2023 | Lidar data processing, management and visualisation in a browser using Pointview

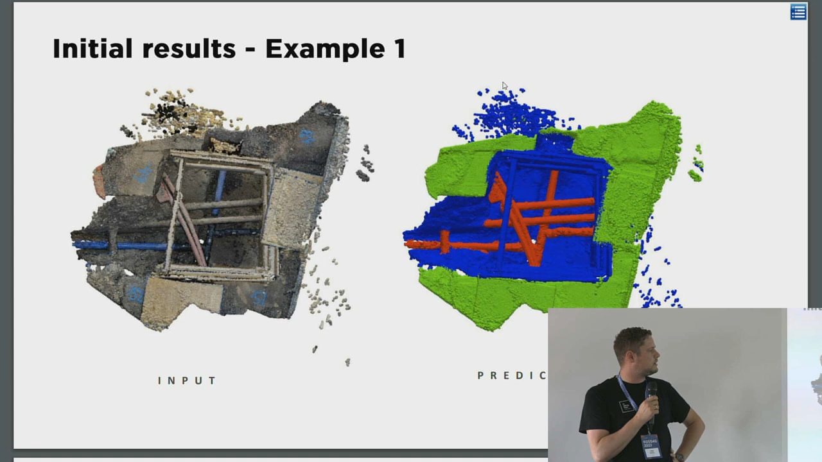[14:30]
We have, you can see this is the input, and this is the predictions. So, yeah, one of the things that took a bit of time for the, there was a bit of a struggle in the beginning was these supporting beams here made of wood. They actually thought it was, thought it was a pipe, but initially as it had more, we were closing into the 300 Point clouds. It got better, it got better at distinguishing between these features.
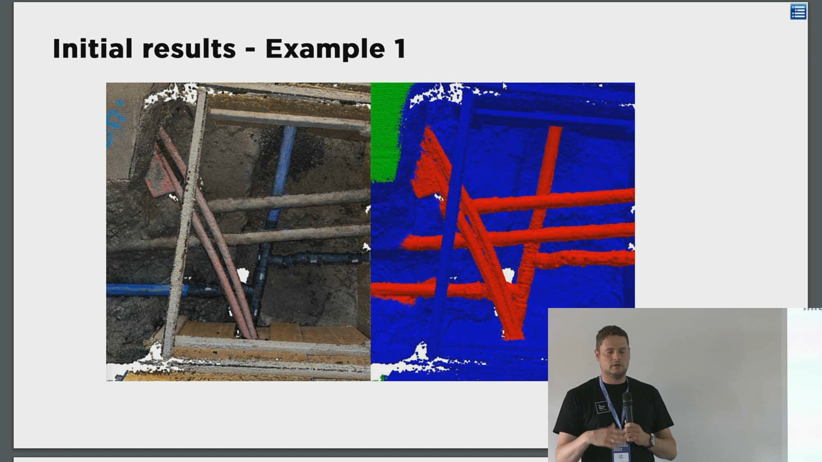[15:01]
Also, just here, another example and, yeah, actually some pretty satisfying results.
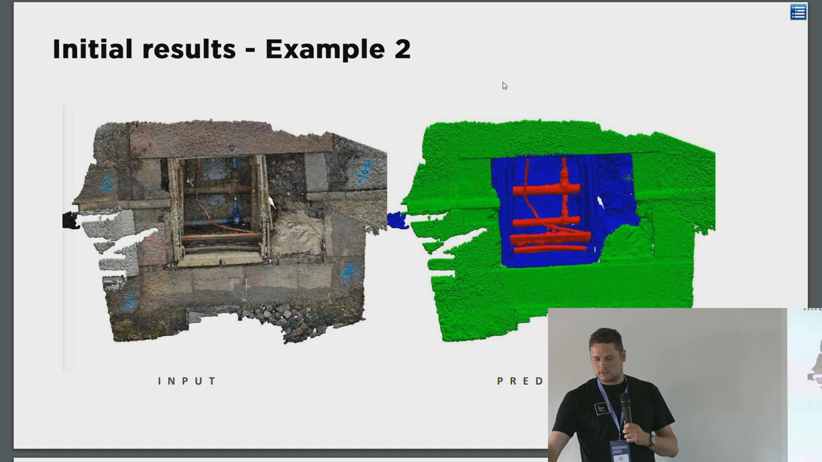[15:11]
And just a closer look here.
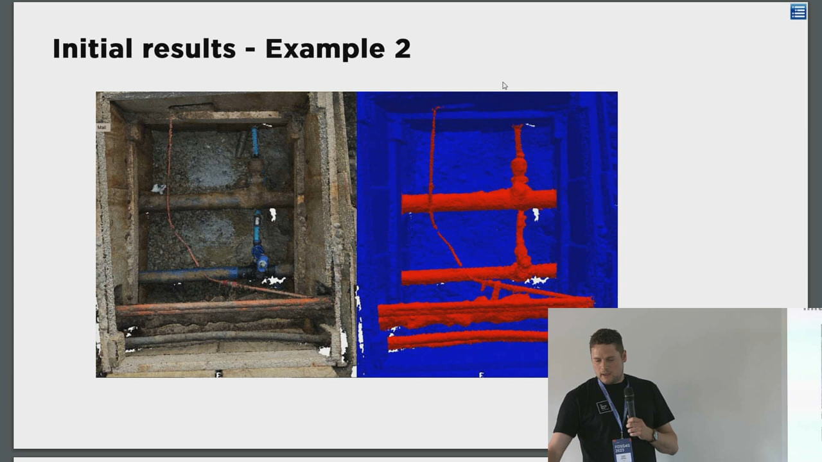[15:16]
So, but, yeah, okay, this is nice, right? So, this is just only, this is just so good all the time.
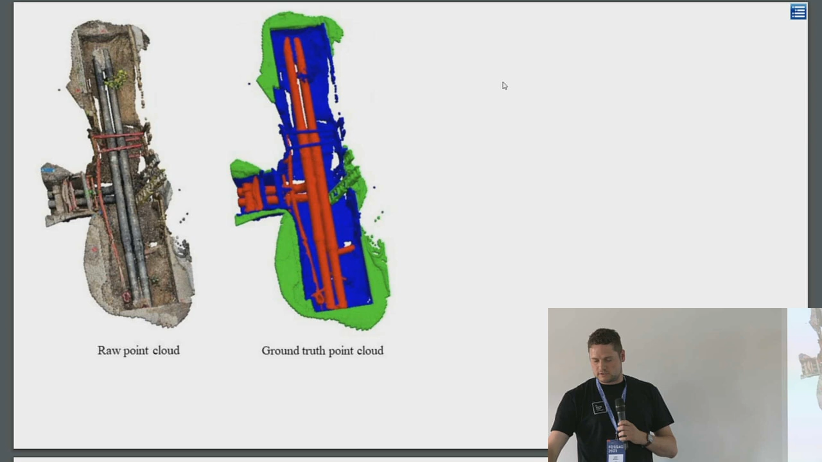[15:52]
And here is the ground truth, like, so we annotated it for a test data set. And right out of the back, just only using the base model, which was trained off a lot of these, you know, more smaller trenches with a lot of water utilities. It didn't, it wasn't, you know, that good. It actually had a lot of struggle recognizing the pipes, probably because it looks a lot different. But what we learned also was that now that we have the base model just adding, so here we actually just added 21 more point clouds
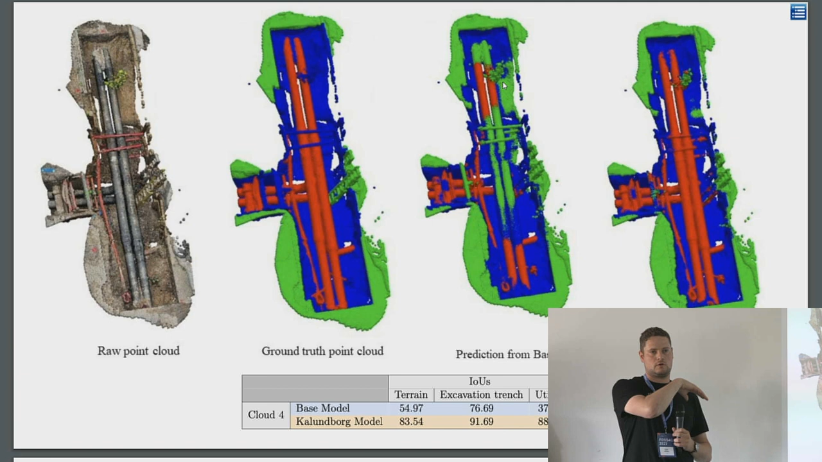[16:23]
in the training data set from these type of district heating. And it actually improved a lot. So, this is actually also pretty cool, we think.
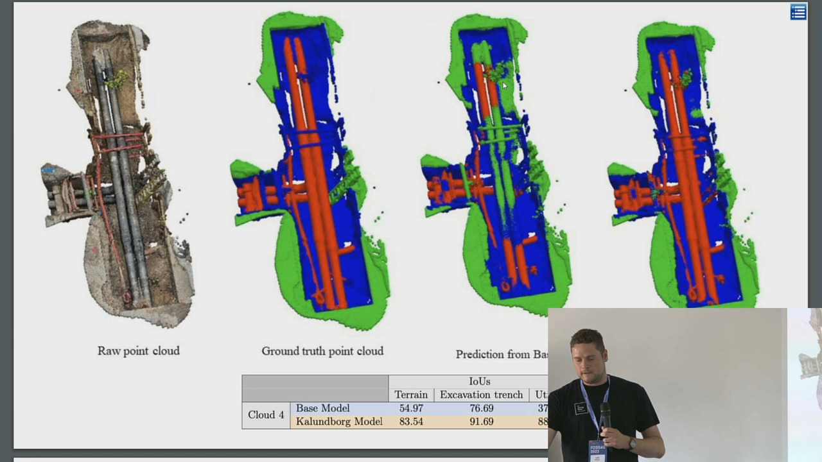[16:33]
Yeah, so that was just some results. And now I just wanted to show, you know, what could we then use it for.
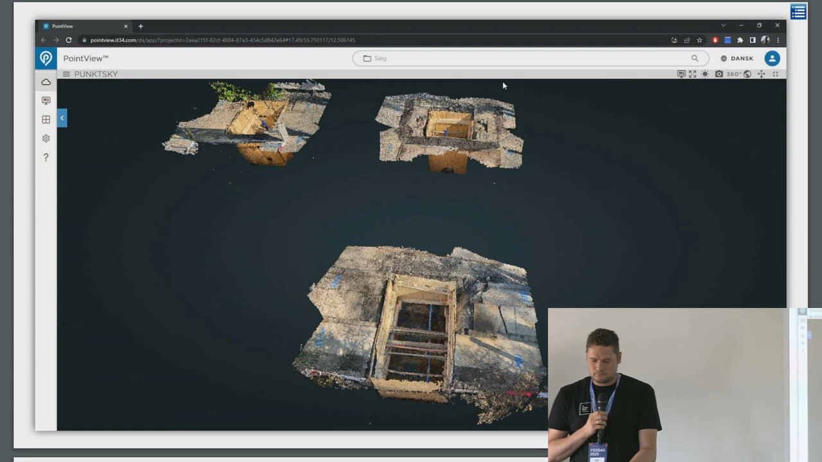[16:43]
There's, of course, some low-hanging fruits, just like you have your point cloud classifiers, and you can now then, you know, go into your classifications, and you can turn off your layers.
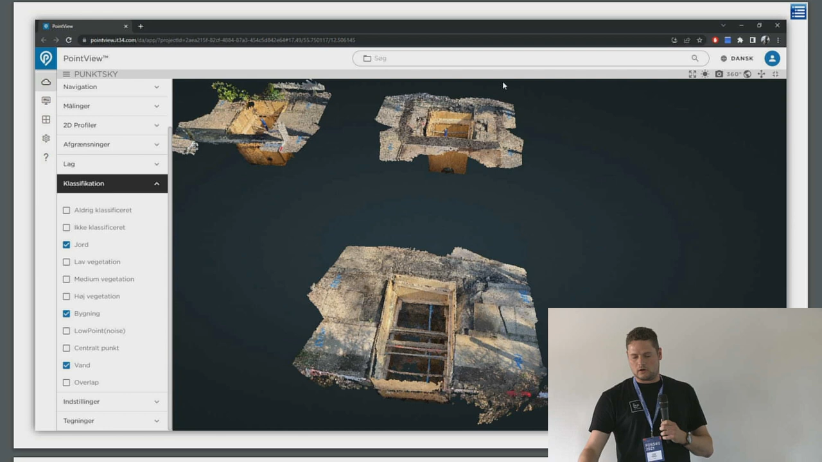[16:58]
So, turn off the terrain, and turn off the excavation box, and only having the pipes left.